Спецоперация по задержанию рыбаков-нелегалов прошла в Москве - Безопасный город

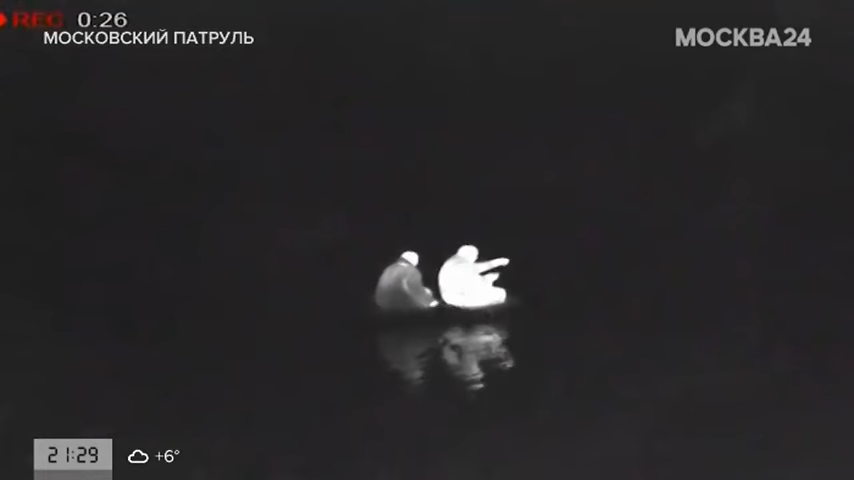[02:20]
И вот практически на рассвете вероятные браконьеры вышли на лодках за своей добычей.
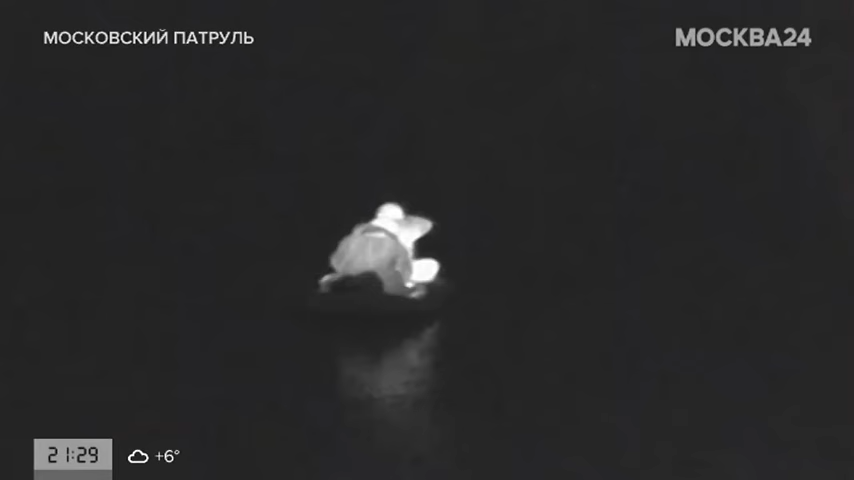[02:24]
Аккуратно скрутили сети, собрали рыбу, а после с незаконным уловом вернулись на берег к своим сообщникам.
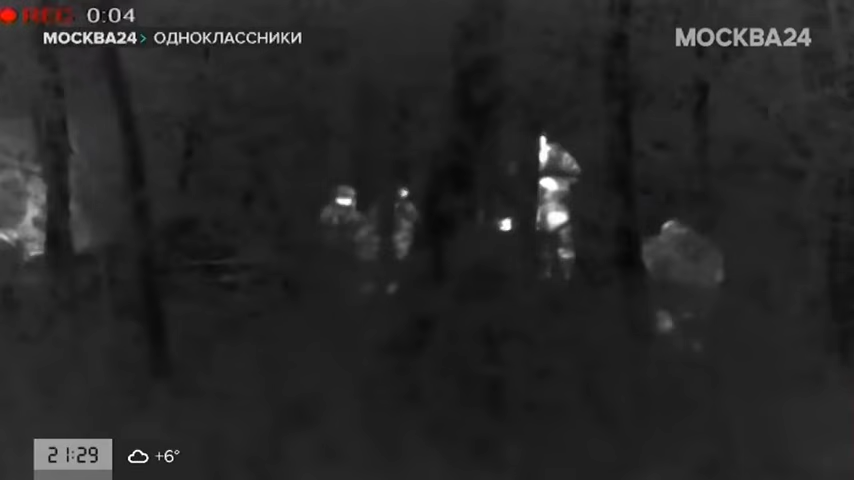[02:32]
Рыбаки и не подозревали, что сами находились буквально на крючке.